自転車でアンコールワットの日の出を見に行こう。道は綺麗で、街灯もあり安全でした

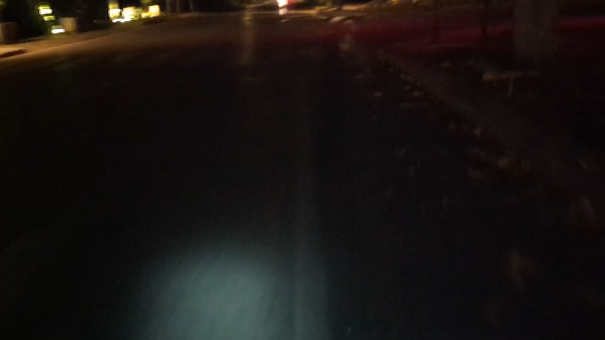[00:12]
内中は明るいです 他にも走ってる人いてますねマッチを外れると一気に暗くなりました落下物に気をつけて少しスピードを落として走ります
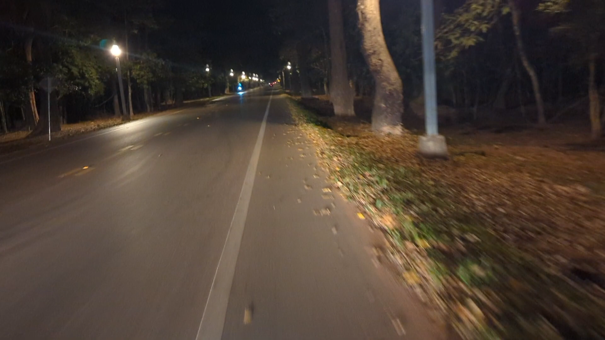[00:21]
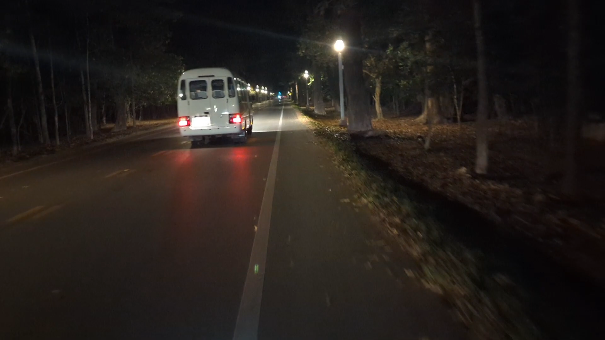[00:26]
両側に街灯があるので まあまあ明るく走れてますアンコールワットを堀沿いの道に到着しましたもう少しです